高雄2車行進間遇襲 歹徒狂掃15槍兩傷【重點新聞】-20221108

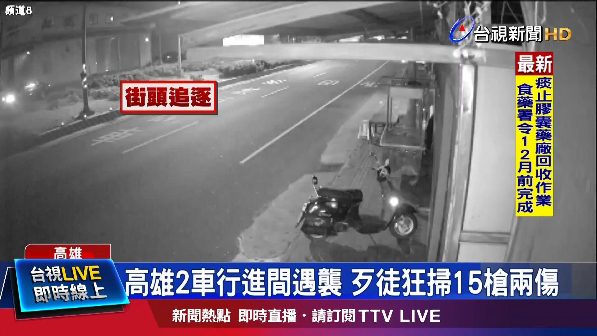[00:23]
棄嫌犯馬路上爆廢車追逐白車即使黑車貼得很近硬把白車逼到路旁隨後又有車來慘遭三車夾擊白車就這麼失控衝撞路旁電感